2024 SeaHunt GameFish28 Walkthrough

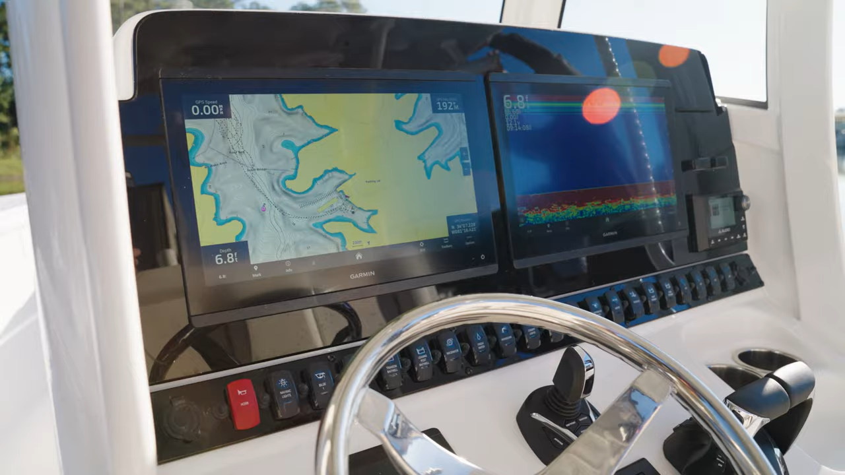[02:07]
electronics package on the new 28 game fish is going to be a pair of 86